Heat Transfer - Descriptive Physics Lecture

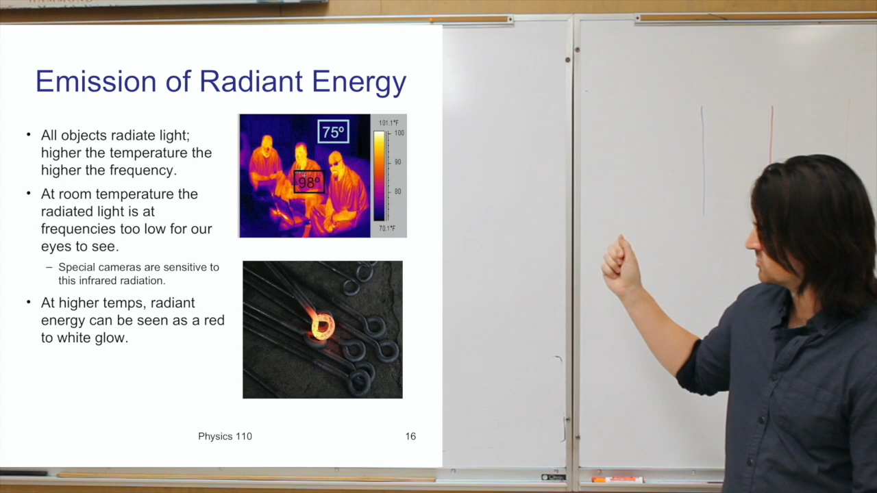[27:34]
On screen: scale top 101.1°F, scale bottom 70.1°F
radiated and that happens essentially when you heat up something to the point that it's glowing so like this these iron uh pieces of iron one of them is heated up enough so it's glowing you'd say white hot so you're actually in effect you're sort of seeing that uh heat radiation